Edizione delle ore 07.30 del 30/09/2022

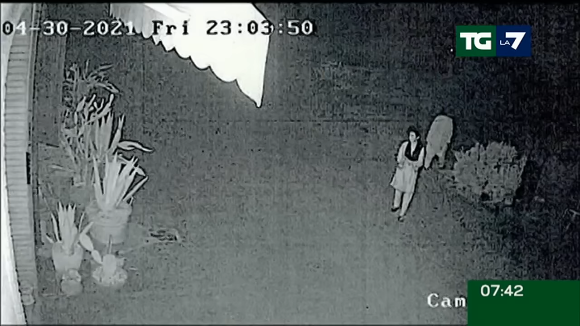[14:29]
Saman vestita con abiti tradizionali pakistani camicia lunga fino alle ginocchia pantaloni larghi gile scuro a volto scoperto poche ore prima della sua scomparsa al 30 aprile 2021 e
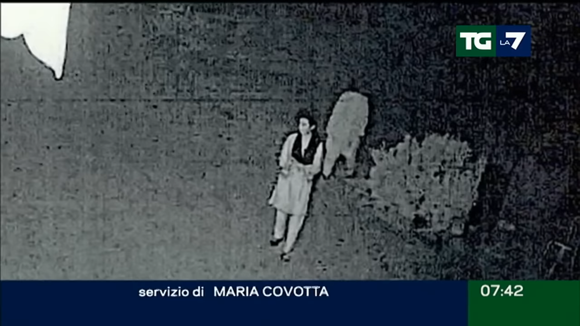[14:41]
insieme alla madre e alla zia passeggiano e discutono per sette minuti sono nuovi
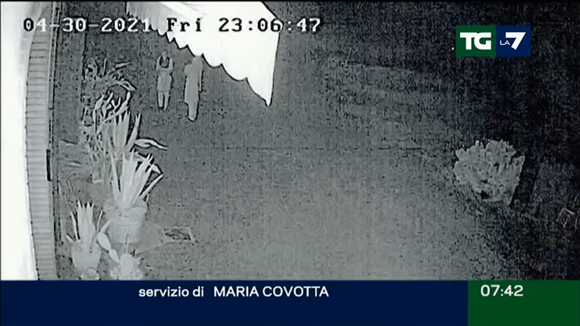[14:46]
fotogrammi del video registrato dalla telecamera di sorveglianza puntata sul piazzale della casa di Novellara illuminato dai fari di un'auto di passaggio il
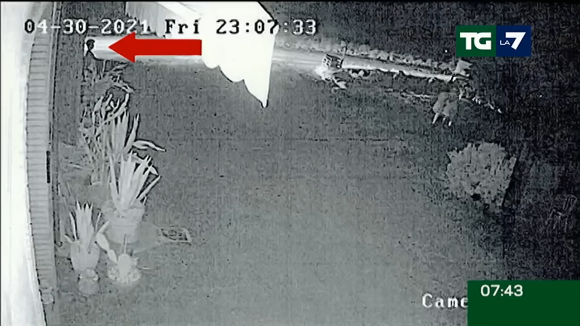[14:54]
fratello minore fuori dalla porta le osserva un'ora dopo Saman esce di casa con i genitori ma si è cambiata indossa jeans e scarpe da ginnastica in spalla uno zainetto è in quell'ora che si consuma l'ultima violenta litigata della diciottenne con il padre Shabbar lei vuole i suoi documenti lui
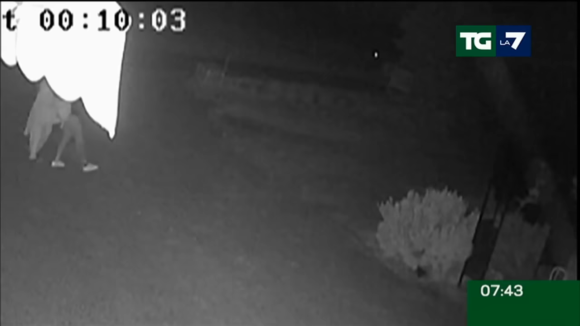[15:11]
glieli consegna poi sale al primo piano si chiude in bagno per vestirsi prepara lo zaino ed esce per andare via è la decisione irrevocabile della ragazza come scrivono gli inquirenti di lasciare in quel momento la casa familiare a raccontare di quell'ultima sera di Saman il fratello allora sedicenne la guarda anche quando si incammina sul vialetto verso le serre insieme ai genitori per la procura di Reggio Emilia veniva consegnata ai suoi carnefici lo zio Danish l'avrebbe strangolata con l'aiuto di due cugini alle 9.40 del 1 maggio poco ore dopo la sua scomparsa un